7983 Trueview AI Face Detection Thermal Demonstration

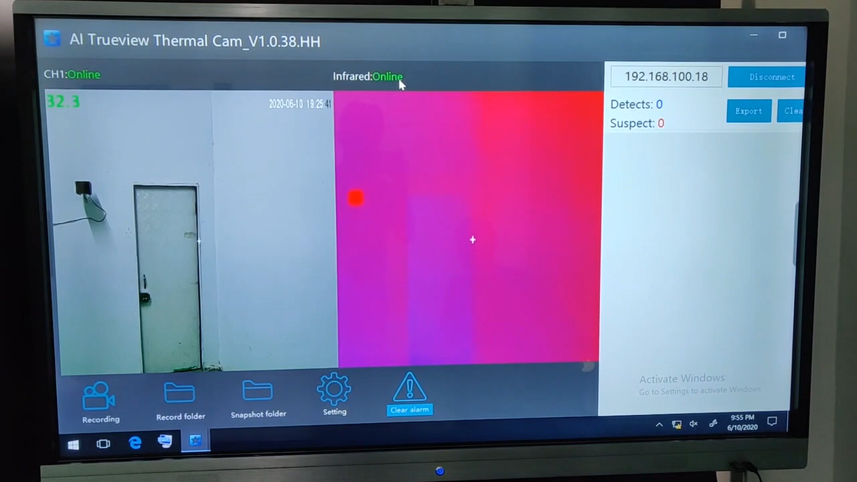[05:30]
है यहाँ थर्मल इमेज है और यहाँ पर जो visual image भी आगई तो इस तरीके से swap camera directly यहाँ पर open हो जाता है second है यहाँ पर detect है detect
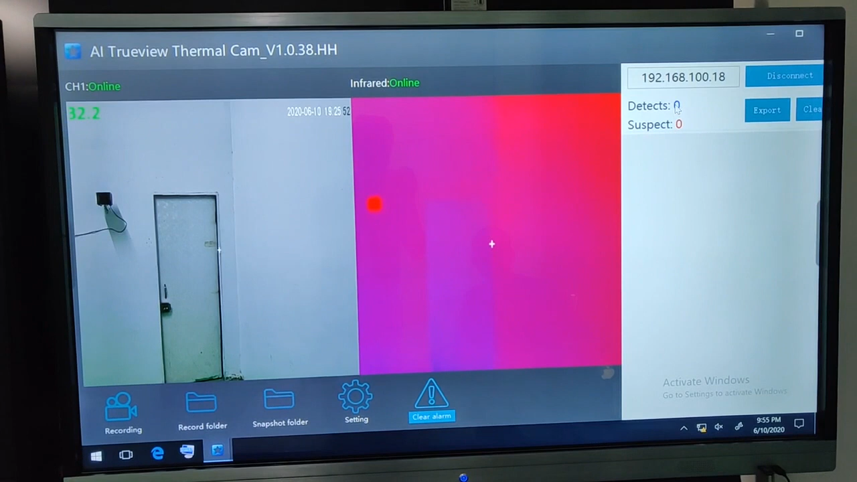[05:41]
यहाँ जितने भी आपर face detect हो हुआ है directly उसका आपको यहाँ पर detection में आ जाएगा और suspected जो है आपने setting किया example 37.5
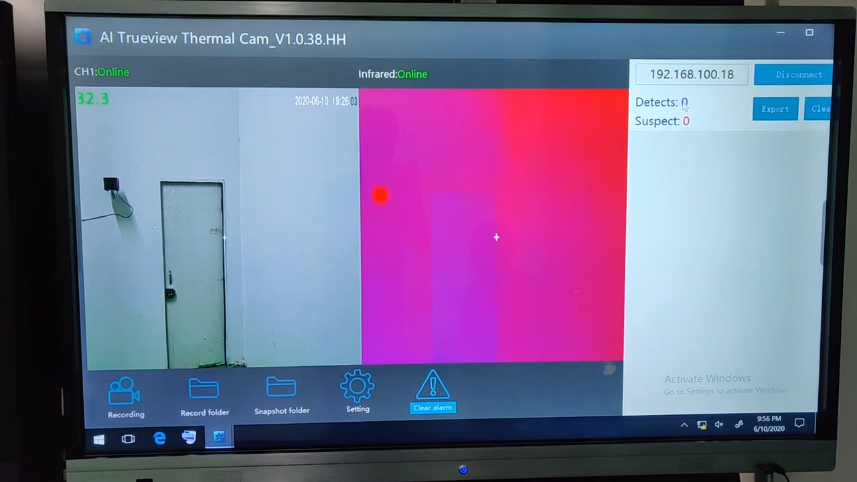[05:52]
उससे अगर ज्यादा होता है तो automatically alarm आना चाहिए और suspected में जाना चाहिए तो वह यहाँ पर आपको rail में आपको बताएगा
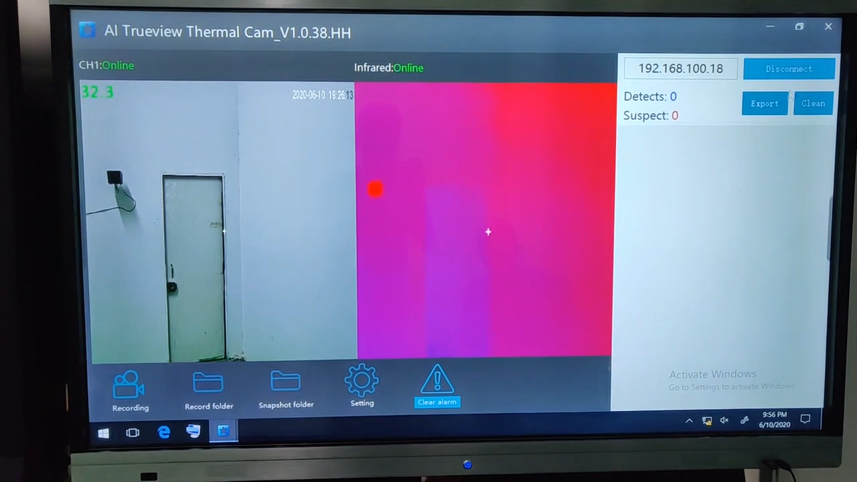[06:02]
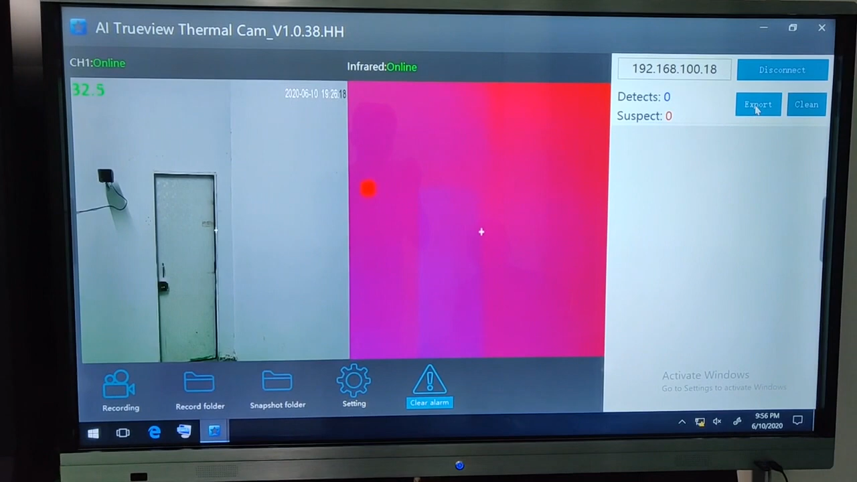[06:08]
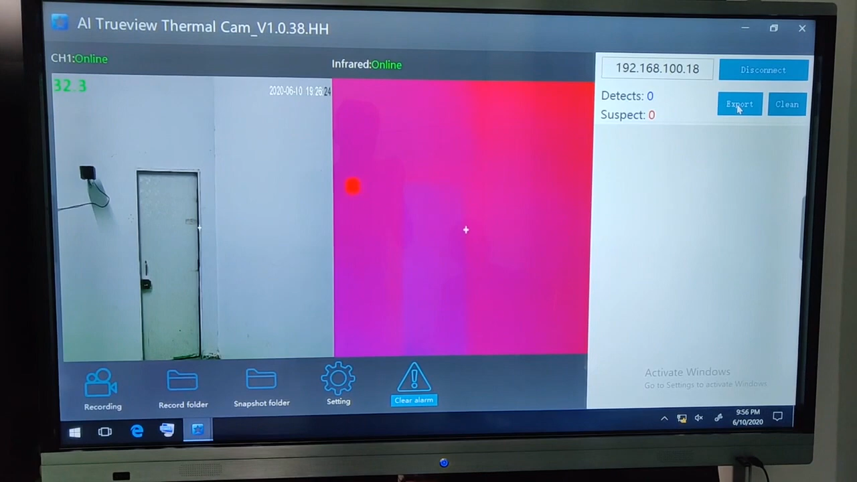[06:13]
अगर clean करना है पूरा data तो आप यहाँ से clean भी कर सकते हो second है कि यहाँ पर recording
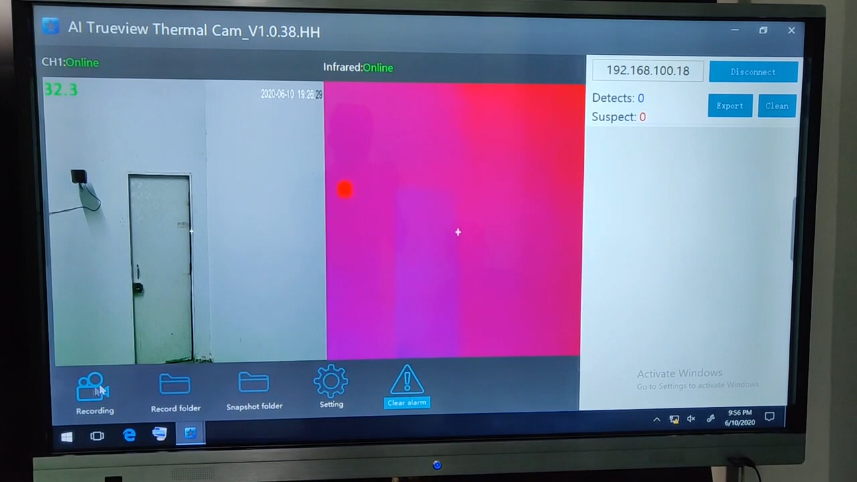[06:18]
अगर आपको चाहिए instant recording तो आप यहाँ पर instant recording भी कर सकते हो जो कि आपको MP phone में मिलेगा
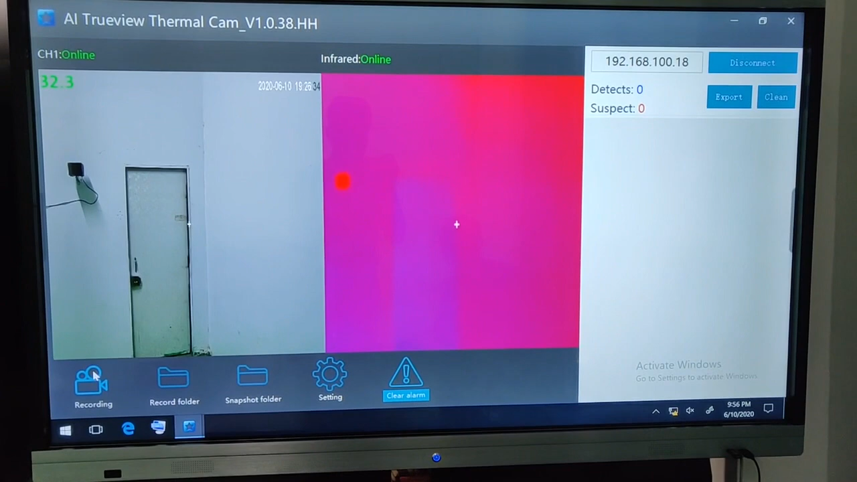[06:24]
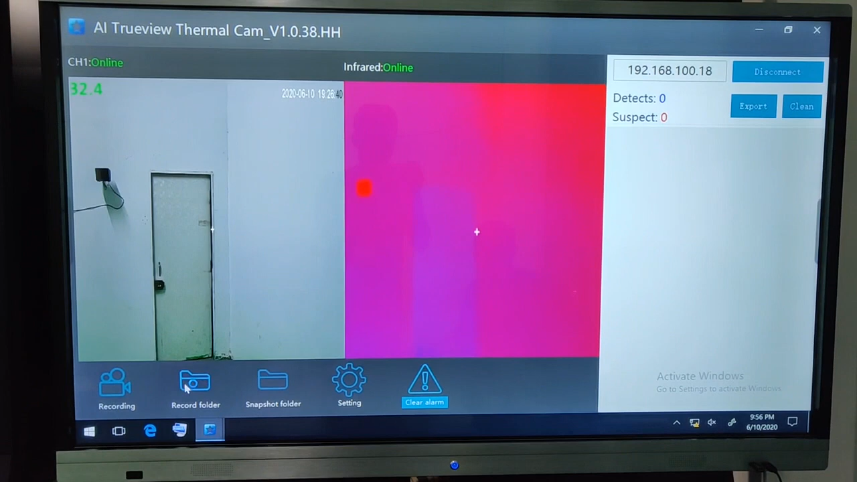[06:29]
उसके बाद में आपको जो record भूआ हो folder यहाँ आपको directly click करके यहाँ से view भी कर सकते हो तो इस तरह किसे आप recording
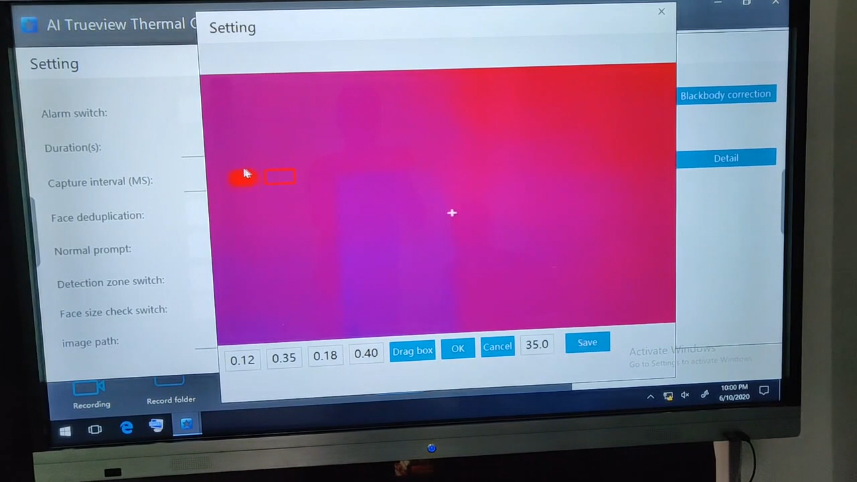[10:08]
आपको view हो रहा है तो इस तरह से क्या करना है दिखे यहां पर आपको
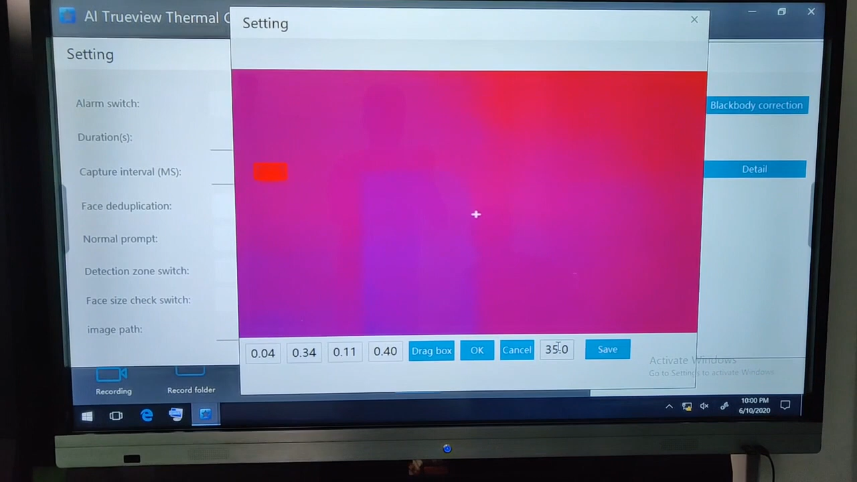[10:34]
आपने जो black body को सेट किया है वो temperature आपको यहां पर सेट करना होता है तो black body का जो temperature है अभी जो default है 35 आपको इसको शो कर देता हूँ black body में जो कि आपको